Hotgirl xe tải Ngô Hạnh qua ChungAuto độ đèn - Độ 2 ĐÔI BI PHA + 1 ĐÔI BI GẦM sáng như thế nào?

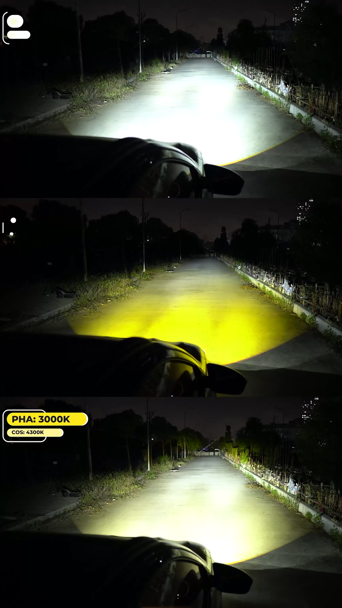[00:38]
chế độ màu đi mọi thời tiết luôn Đây anh em ơi Chiếc xe của Idol Ngô Hạnh này Mình làm 6 quả đèn này thì đi thì chấm hết luôn